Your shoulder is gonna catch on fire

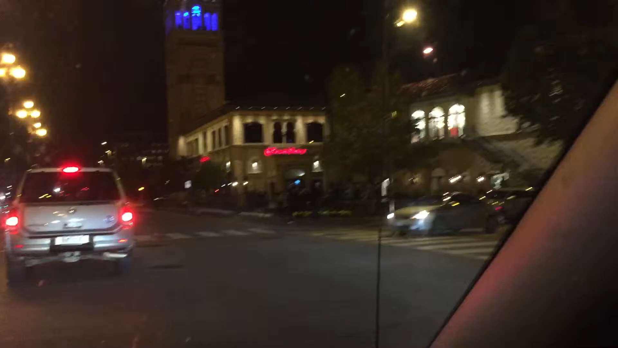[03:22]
Delicious. Where are my humorous from? P.F. Chang's. Delicious. Can you tell I'm hungry? Cold stone.
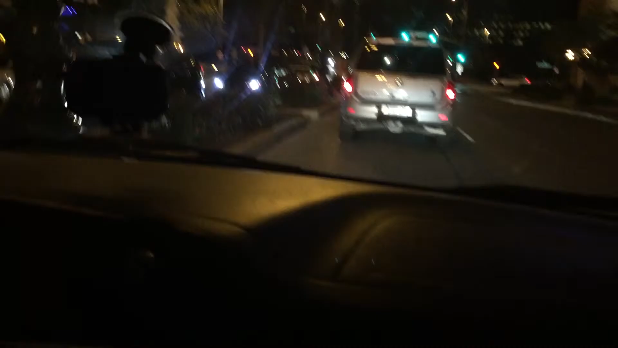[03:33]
Like everything I'm saying I'm like, ooh food. Yum. Cold stone's back there. Cold stone's back there. And right over there.
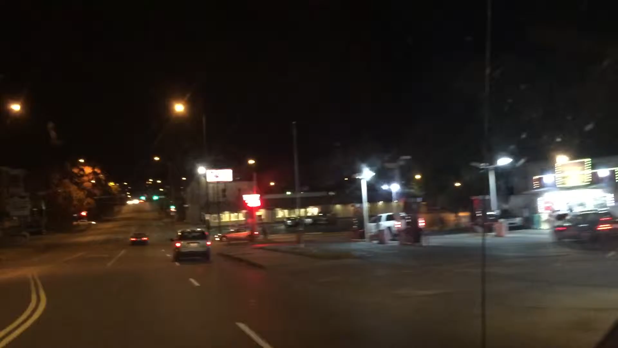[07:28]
Texas Toms with the best fried burritos.